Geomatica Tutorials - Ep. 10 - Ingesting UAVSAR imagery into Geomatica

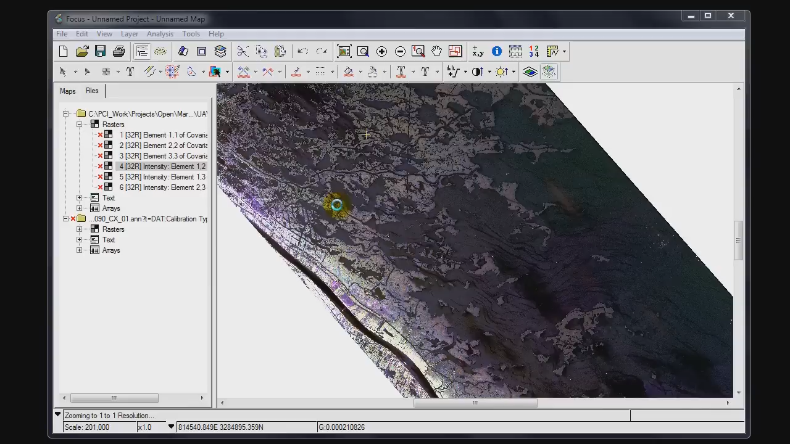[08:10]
So, let's load one of these very quickly to just view it, and view it as grayscale. We can then open up our numeric values table, and you can see that we can look at the raw intensity values, the enhanced intensity values,
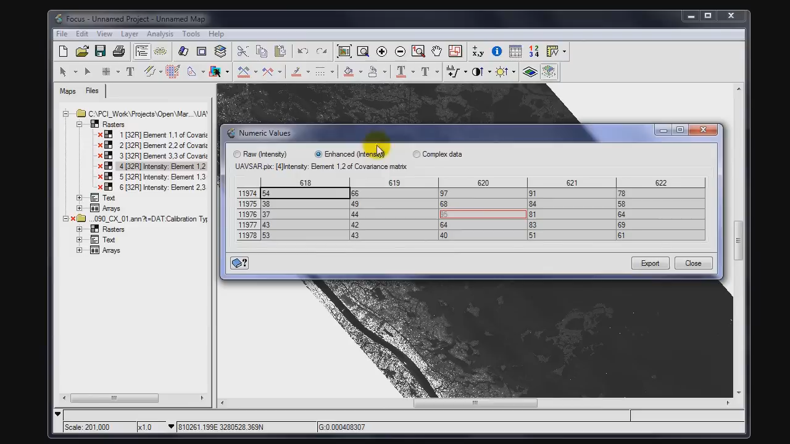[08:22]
which is just what's showing up on screen based on our enhancement type, and we can also look at the complex values, which is a feature that was added in our Geomatica 2012 software.
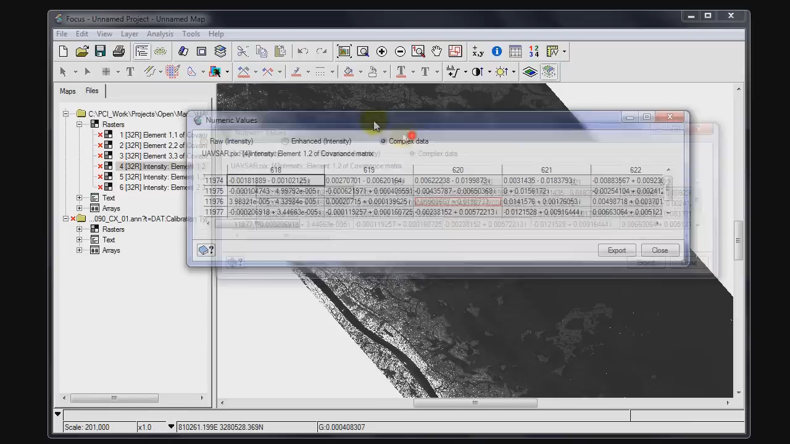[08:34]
So, now that it is in .pix, or our working format, we can perform additional polarimetric processes and analysis.